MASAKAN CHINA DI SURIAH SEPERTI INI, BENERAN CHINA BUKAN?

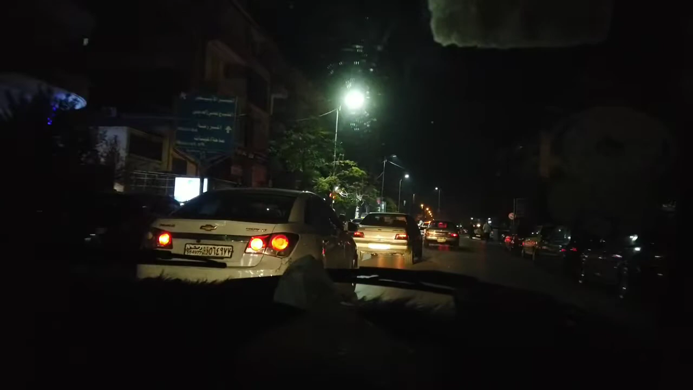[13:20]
sekitar 5 menit lah kalau naik mobil, kalau jalan kaki ya 20 menit atau setengah jam. Dekat. Sudah dingin sekali ya. Kita udah pakai baju berlapis, jaket juga, tangannya terbeku dan mulutnya berasap.
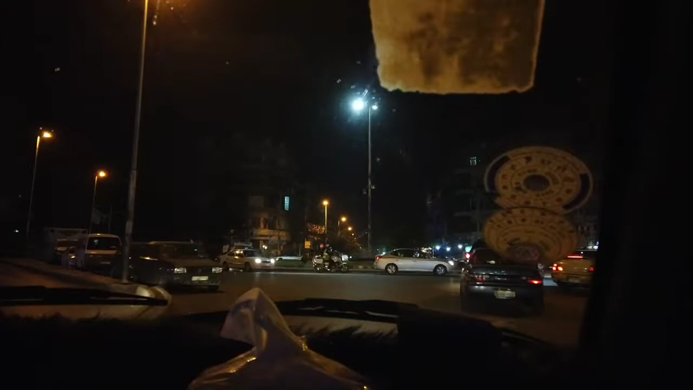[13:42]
Karena 7 derajat itu luar biasa sekali. Telinga, pipi, telapak tangan kita itu membeku. Level ada. Inilah pemandangan jalanan di Damaskus. Agak gelap sih emang.
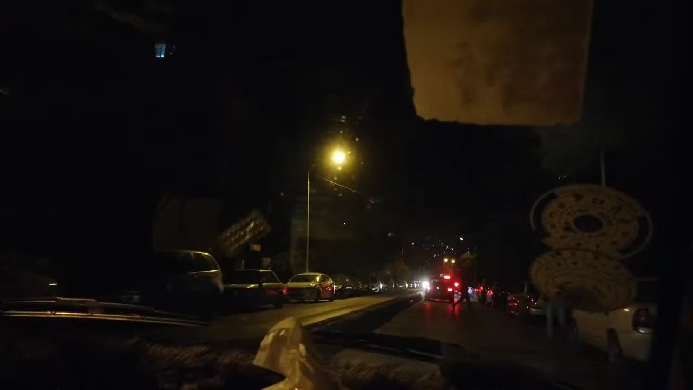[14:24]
Kanan kita ini adalah kantor Kementerian Agama dan juga masjid di kantor Kementerian Agama Suriah,
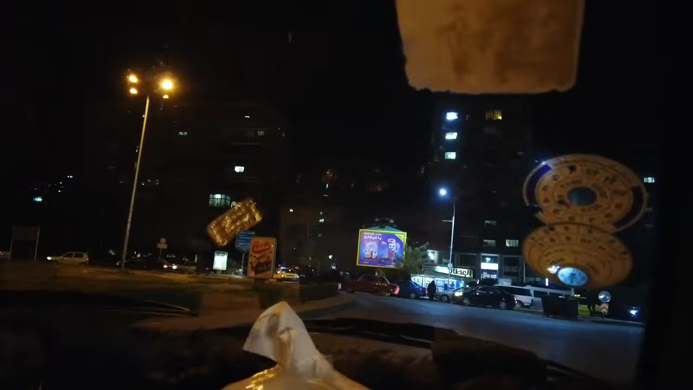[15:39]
Dan di depan kita menara dua itu adalah kampus tempat kita belajar, dan kita tidak jauh dari situ tinggalnya. Dan seperti yang Anda ketahui, taksi di Suriah itu tidak ada yang ber-AC. Ketika musim panas, ya panas, karena mobilnya butut semua ya, jelek-jelek gitu.